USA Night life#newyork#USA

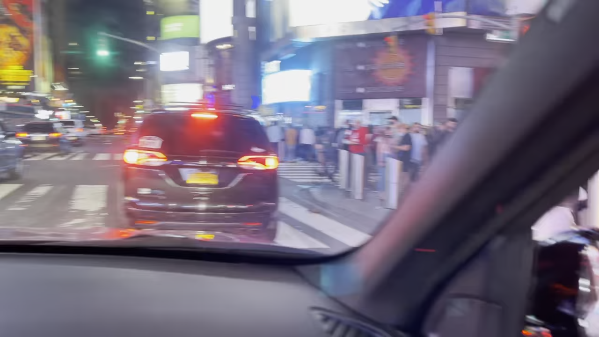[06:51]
गाड़ी आगे रुक गई है और अब हमारी कोशिश है कि मैं आपको इस एंगल से ज़रा क्लियरली हर चीज़ को दिखाऊं।